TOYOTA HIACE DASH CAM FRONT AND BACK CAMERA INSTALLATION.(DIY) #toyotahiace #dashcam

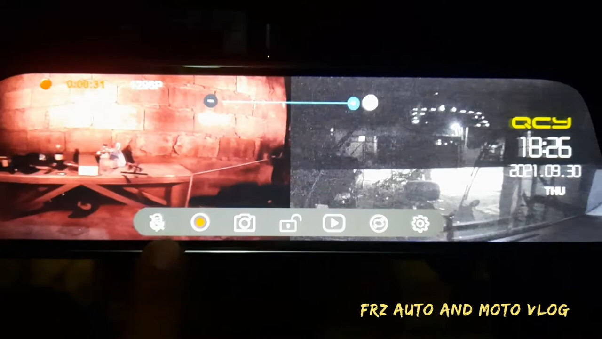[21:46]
pag tuwing start miss sasakyan meron syang mute pwede mo off yung voice recording nya
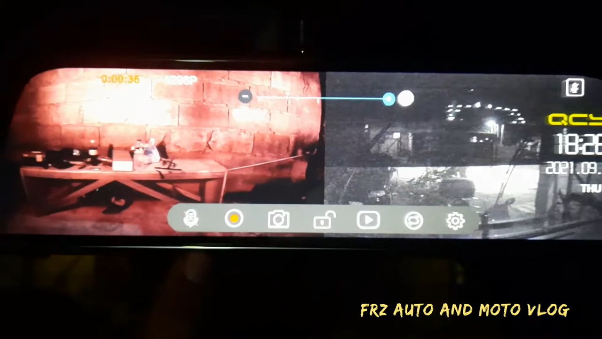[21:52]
pwede mong yun pagka may color red naka off yan pwede mo stop yung recording camera
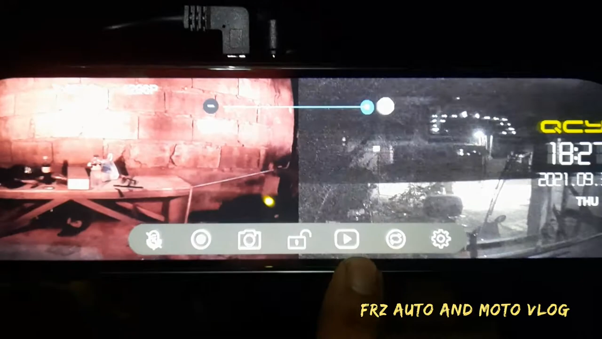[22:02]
playback eto lock videos playback lahat ng na record mo na video mo papanood meron syang setting